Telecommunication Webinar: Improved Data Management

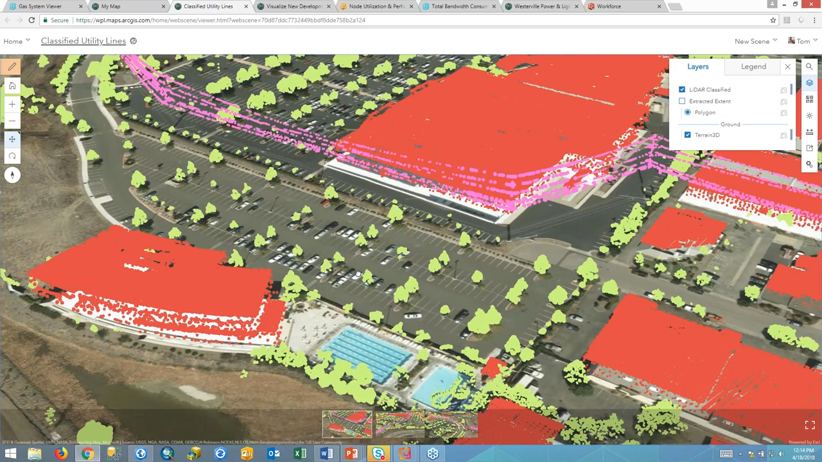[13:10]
And these point clouds are three-dimensional, so I can pan and zoom in this web app and really take
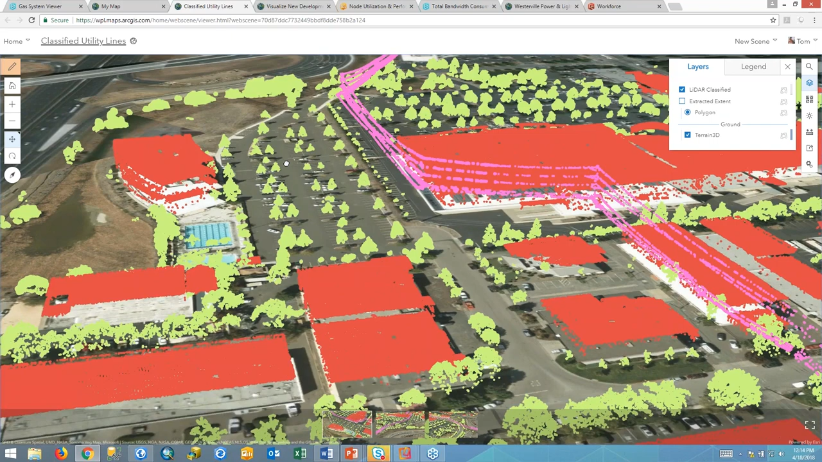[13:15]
a look at that three-dimensional information. The red being the rooftops, and again, those purple dots being those power lines. I can see them stacked up there. I can see the green for the leaves of the tree cover. Really impressive information presented to me in three dimensions. But three dimensions has evolved as well in terms of rendering.
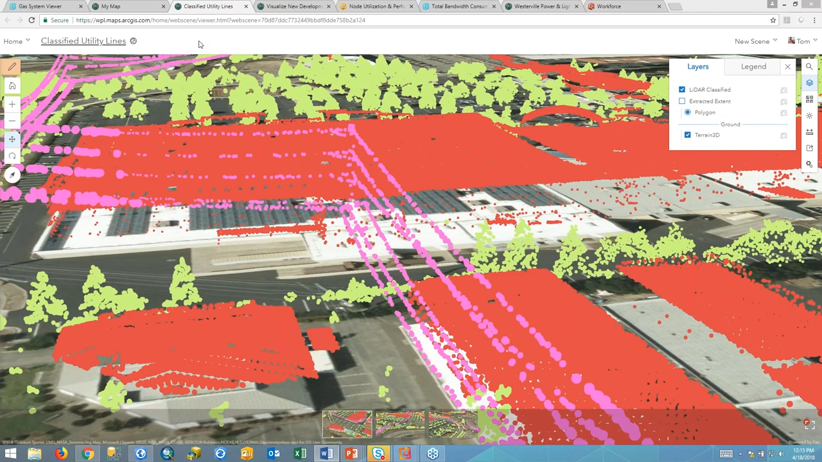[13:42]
So, my next example when it comes to 3D is a rendering of a new development complex.